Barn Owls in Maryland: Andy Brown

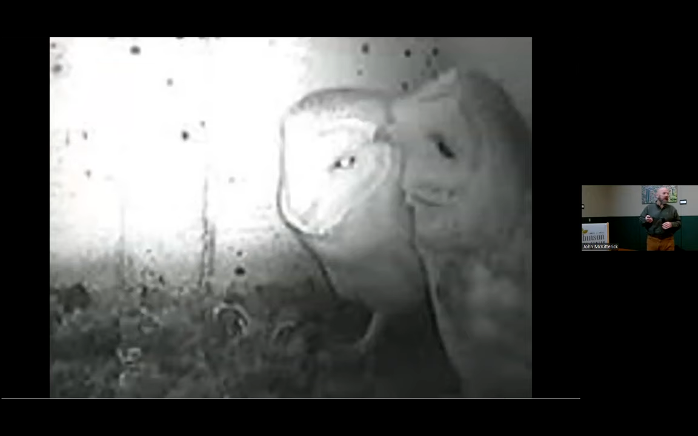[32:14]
They calculate multiple times in the nesting cavity. The male will bring food items to her.